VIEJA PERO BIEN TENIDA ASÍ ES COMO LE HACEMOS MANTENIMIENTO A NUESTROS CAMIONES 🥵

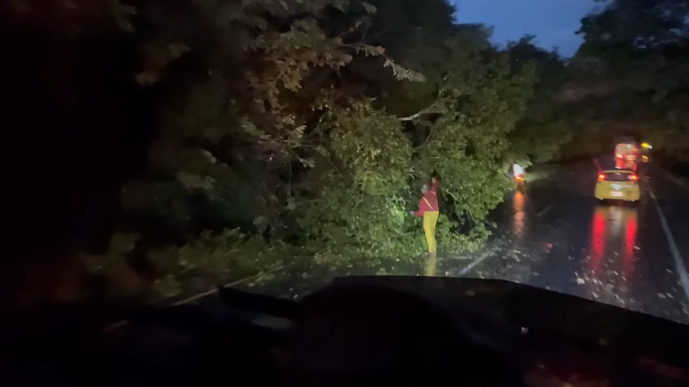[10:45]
Nos encontramos en la rutica, doctor Maiter, ay Dios mío, fuerte vendaval en Ovaldo Valle, amigos.
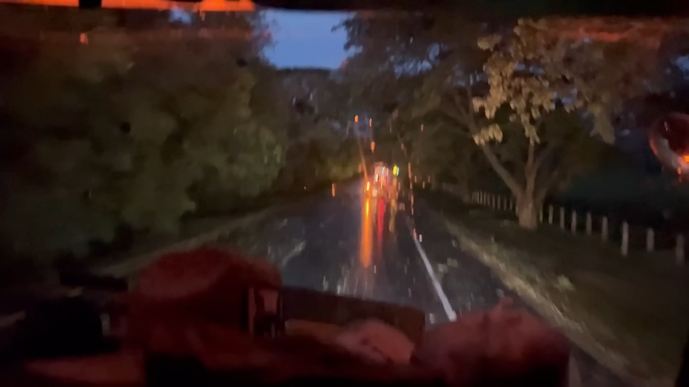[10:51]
Así inicia esta ruta que promete trasnocho. Estoy con Johncito. Vamos para arriba.